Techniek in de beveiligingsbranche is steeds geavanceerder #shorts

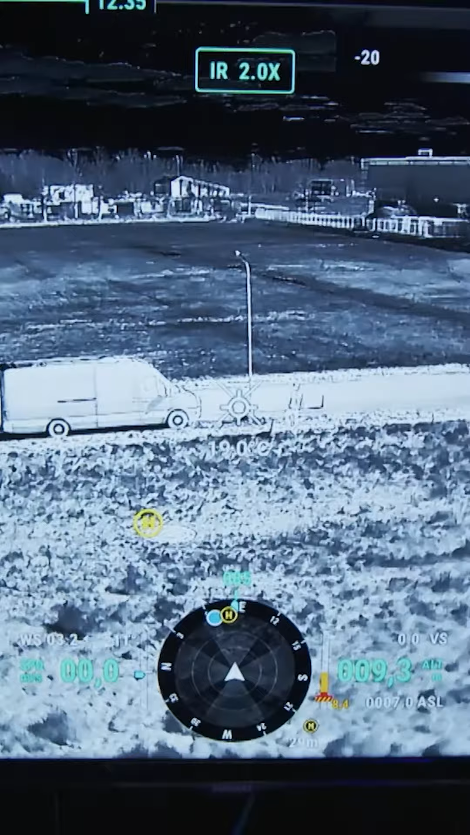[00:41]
We kunnen de beelden door onze supercomputer laten analyseren om objecten te herkennen. En wat voor objecten moet ik me daarbij voorstellen?